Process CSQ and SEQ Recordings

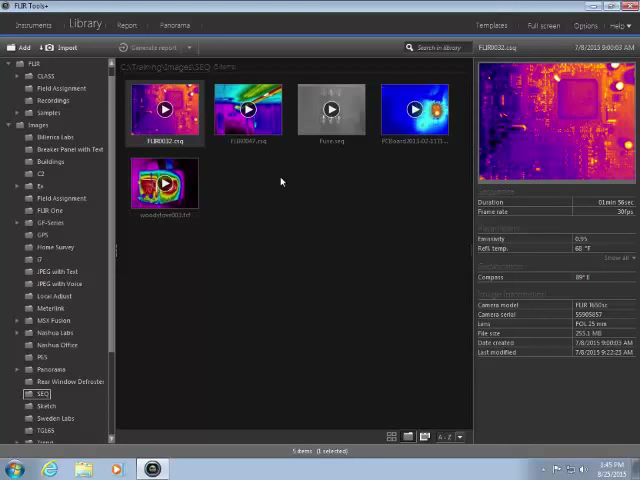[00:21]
The CSQ or SEQ recording will appear in the FlareTools library, along with your images and reports. Simply double click on the file to begin processing the video. The toolbar at the bottom has a play button to replay the recording.
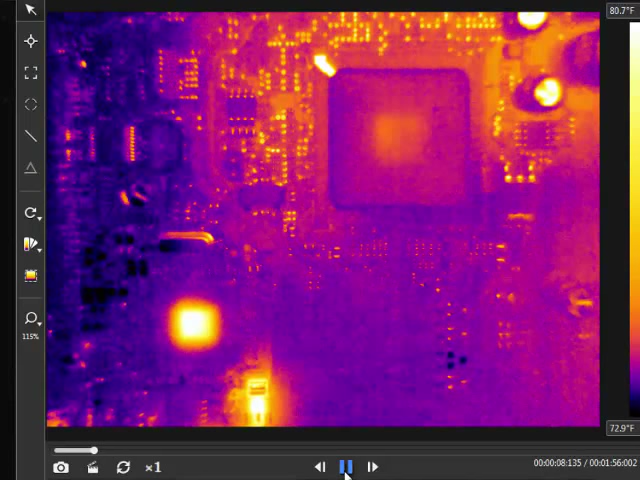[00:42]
On screen: scale top 80.7°F, scale bottom 72.9°F
You can click and drag this to quickly advance to any frame in the recording. You can also step forward and backward by one frame. The total duration of the recording is shown to the right, below the temperature scale.
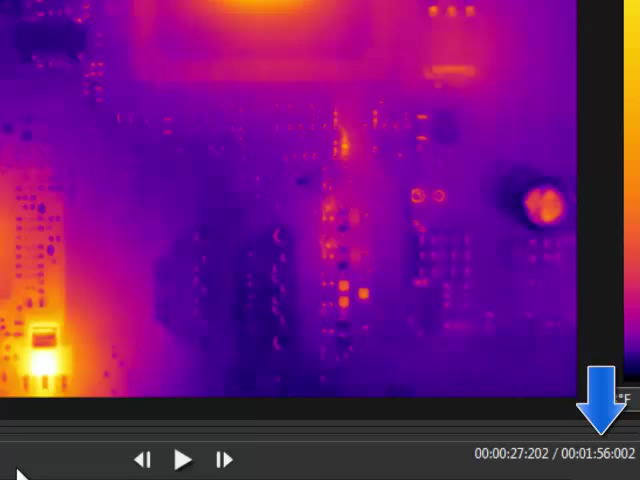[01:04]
The time stamp for each individual frame is shown here. The 1x button controls the playback speed. At 1x, the recording will play back at the speed at which it was recorded. If you slide this to the right, it will play at 2, 4, 8, or 60 times the original recording speed.
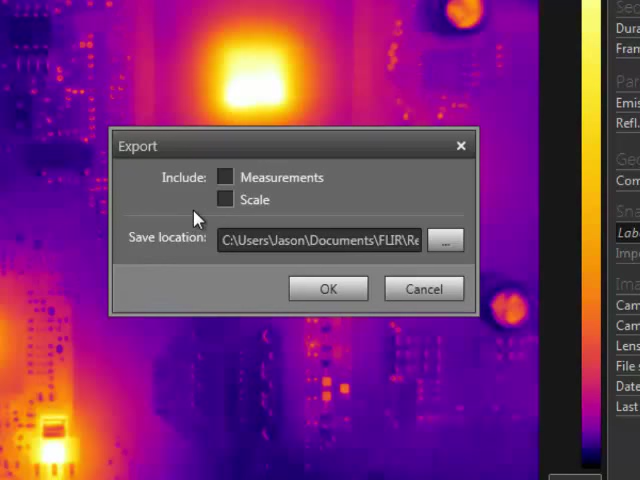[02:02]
The clipboard button will export the recording as an AVI file for sharing with others. You have the option to include the measurements and the scale when exporting. The camera button will save the current frame as a radiometric JPEG image.